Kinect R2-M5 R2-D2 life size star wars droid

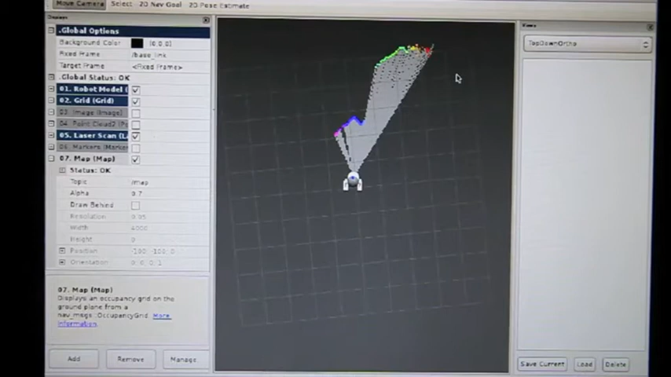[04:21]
unknown space marked in medium grey and obstacles marked in black. And it's basically creating that from odometry, from the wheel encoders and laser scan data it receives from the Kinect. It updates the map kind of infrequently.
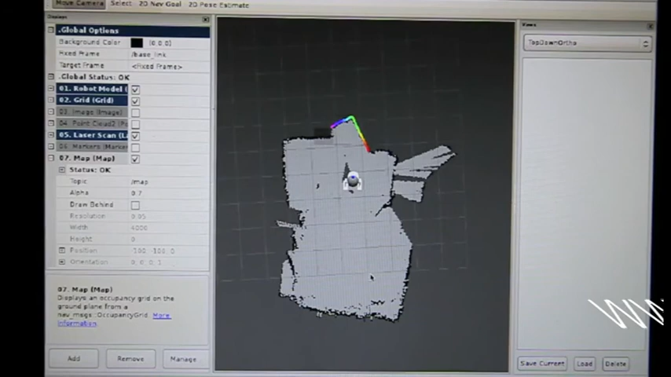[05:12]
So that's basically the map that he creates, it's not quite perfect yet and I need to integrate the ultrasound sensors, but I think we're going to get there.